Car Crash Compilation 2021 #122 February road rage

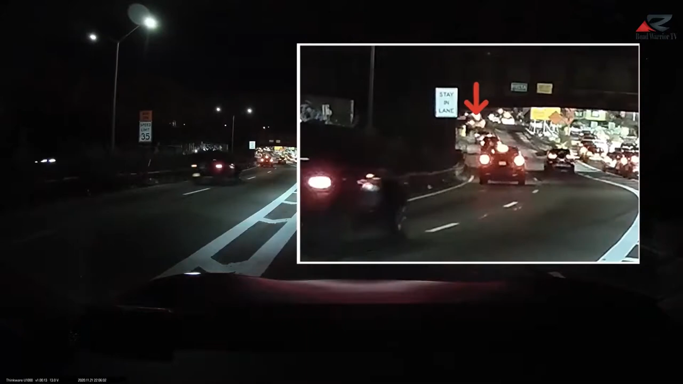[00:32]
The divider? The divider, and then he switched over. He hit the divider? He hit the divider. He probably crashed his car. Oh, yeah. It's safe.